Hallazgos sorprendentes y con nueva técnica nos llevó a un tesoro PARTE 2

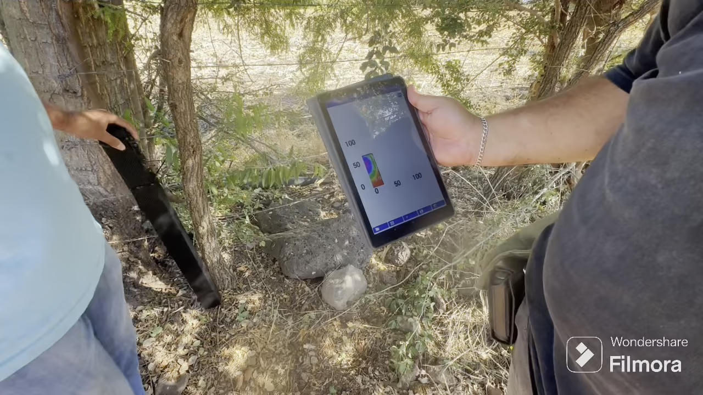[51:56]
Vean cómo va 4, marcando. 5.
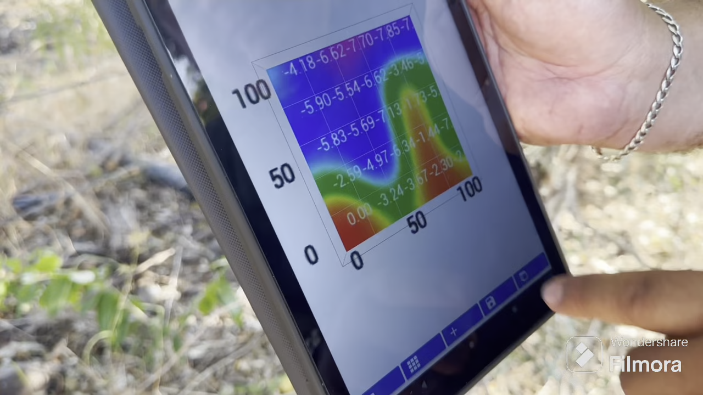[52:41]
Ok. Vamos a ver en 3D. Quedaría así.
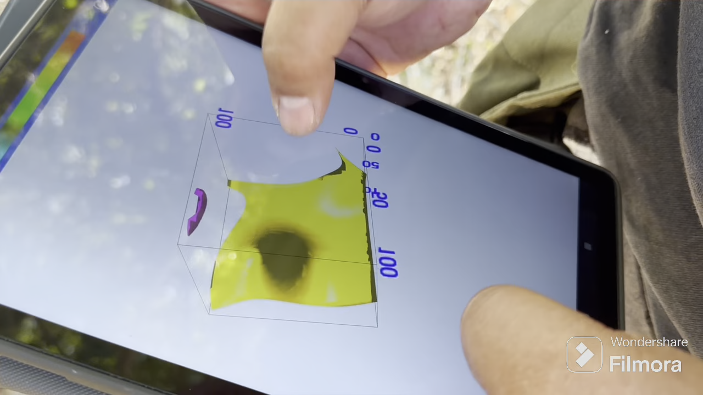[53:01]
Casi el metro. Pegado al árbol.